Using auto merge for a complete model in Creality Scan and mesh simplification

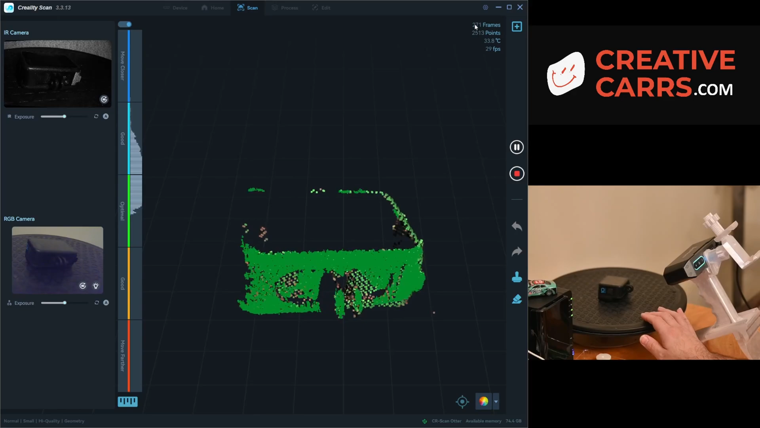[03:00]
forth and then the second you try and turn or move it it will turn all red but pretty consistently I've noticed that if it goes to 20 frames after you start it you've got pretty good luck
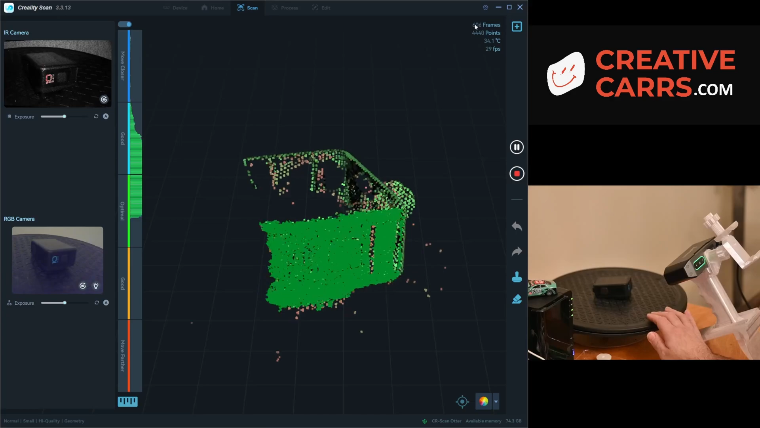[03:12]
so again just scanning slowly
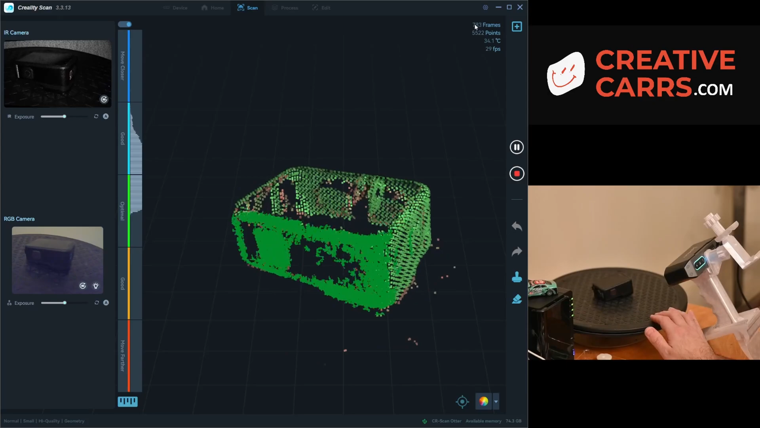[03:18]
especially on some of the areas that are fairly flat and because the back of this has
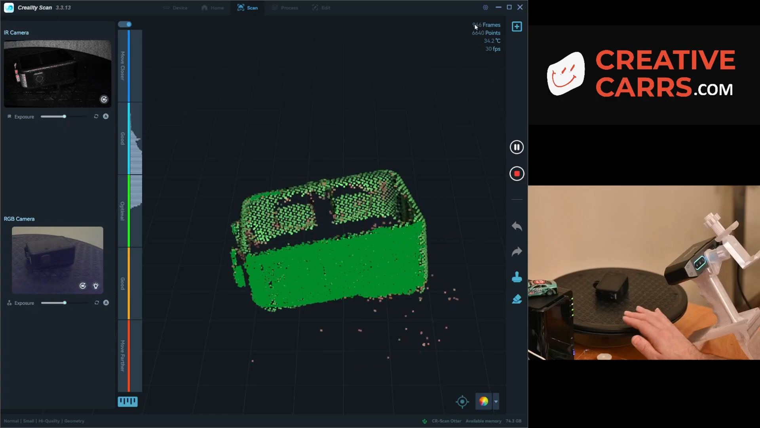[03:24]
a big shiny area that's reflective I wanted to make sure that I didn't
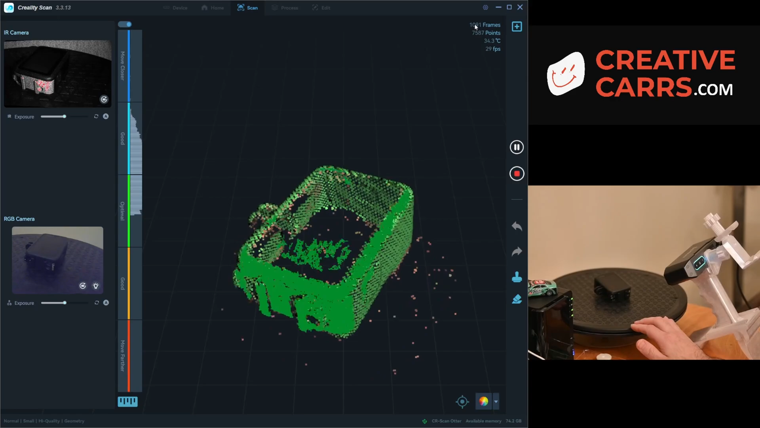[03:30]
lose tracking since I had less reference points than it does when you're scanning the front so
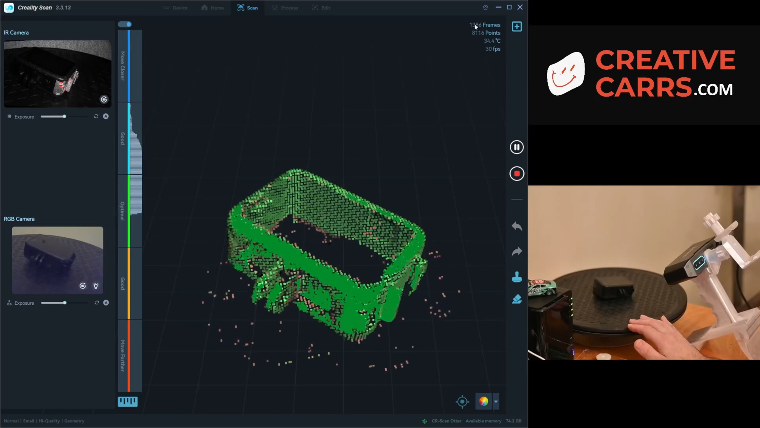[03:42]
on the scan now I'm not going to freehand the
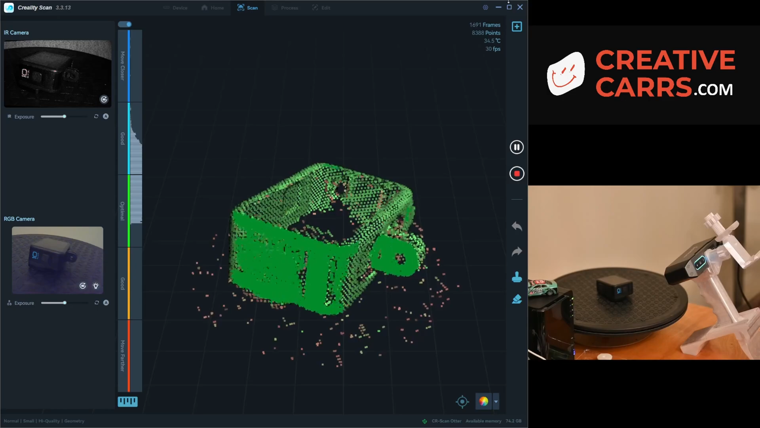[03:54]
back of it only because I'm not so worried about the quality of the screen that I can't
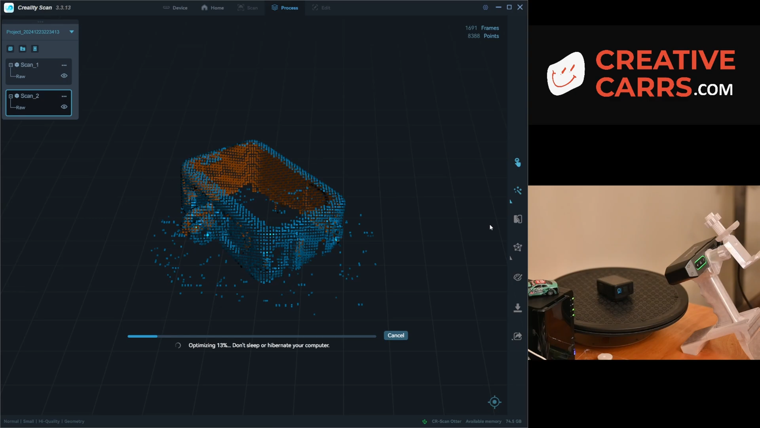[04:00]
capture anyway because it's reflective so I'm going to do a batch processing so I'm just going to do the same settings on each scan instead of having to click
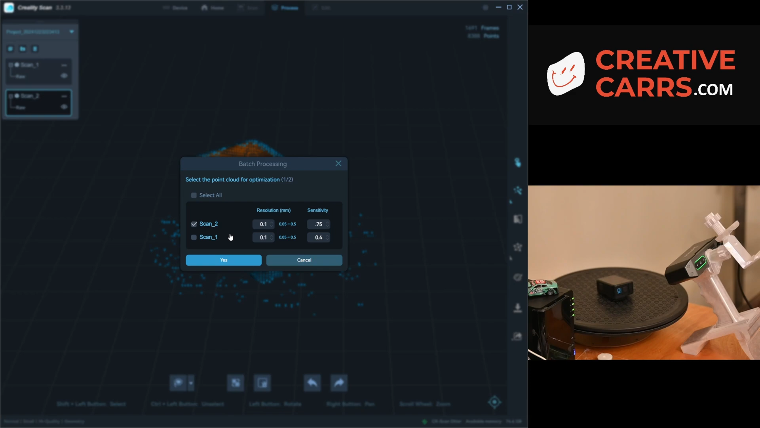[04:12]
on the first scan by itself I'm able to let it run through the first one and then automatically start on the second one which is nice because it allows me to step away from the computer if I want to and do something else or to show
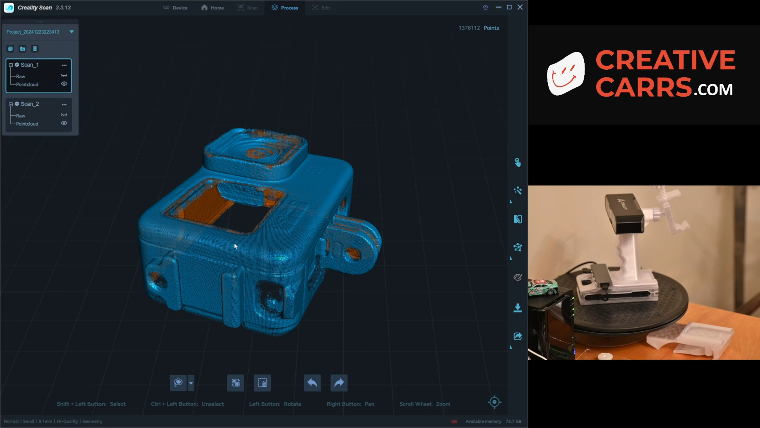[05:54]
so looks like the GoPro has done with its resolution and optimization of the point cloud just doing a quick sanity check on the top and the bottom going
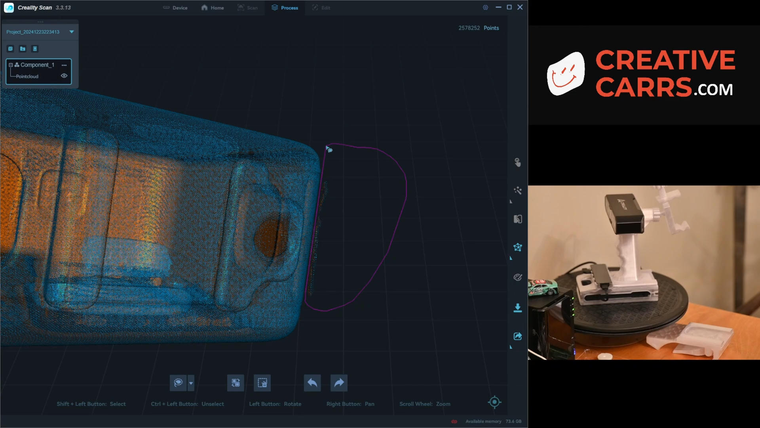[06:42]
I'm just going to quickly clean up a small artifact here but overall
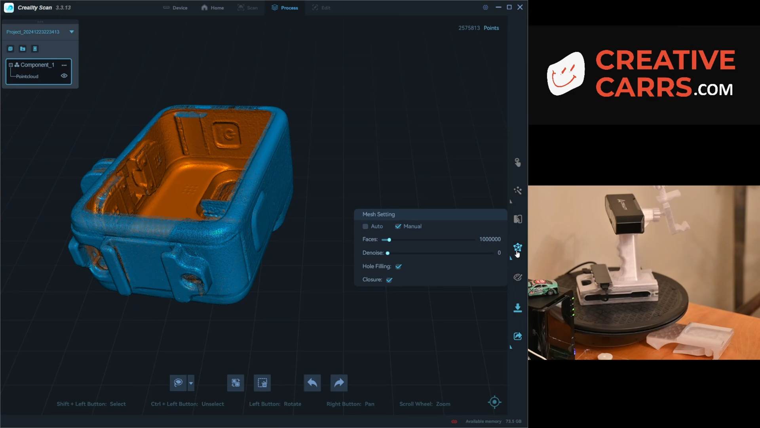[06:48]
it looks pretty decent so now go into a mesh and as long as the mesh looks okay then this will work for my needs if I'm wanting to make any small accessories for it or not and again since we've got a moment of time to use up here and you can see I'm just spinning around the modular setup that I have for the Creality
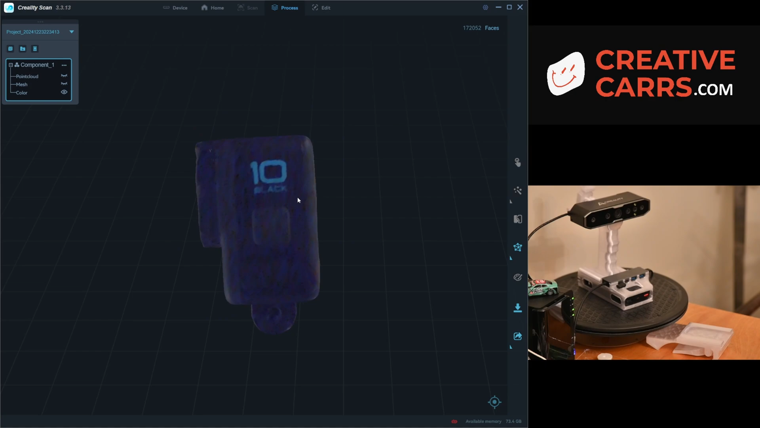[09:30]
model of the GoPro 10 that I've got laying around and if you're curious there's the points on the point cloud how many faces from the mesh and back to the color mapped model